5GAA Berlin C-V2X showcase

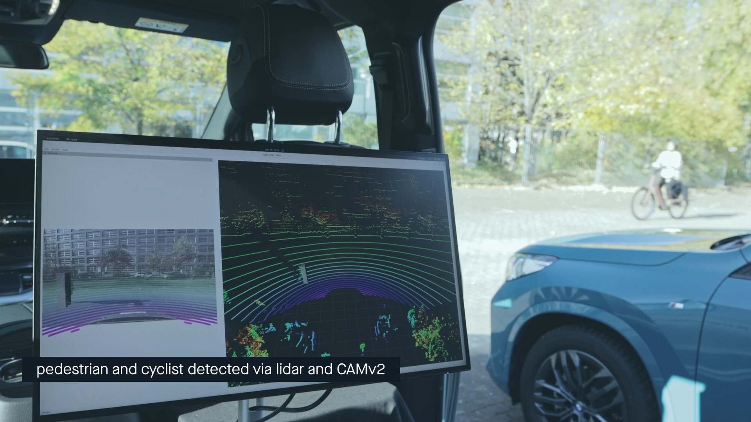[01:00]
With the help of 5G NR, it's also possible to increase the perception and stream video that helps the driver to identify the pedestrian or bicyclist and react in a more efficient way.